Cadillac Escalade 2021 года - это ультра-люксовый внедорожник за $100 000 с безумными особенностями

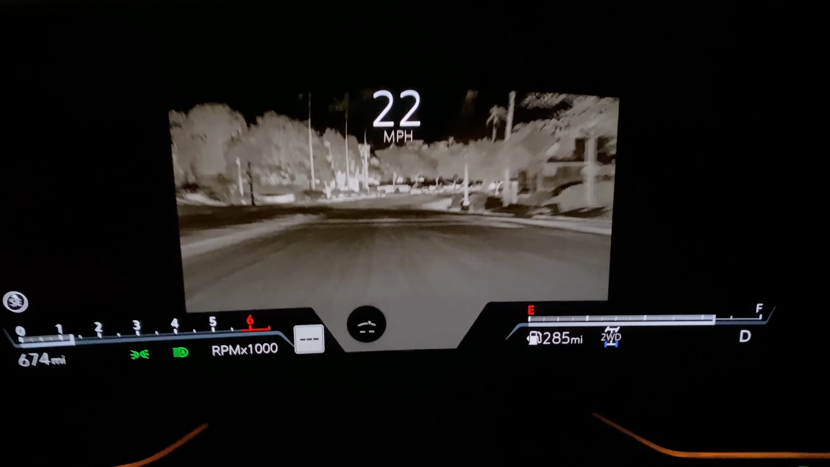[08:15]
если вы боитесь сбить оленей или пешеходов без светоотражающей одежды.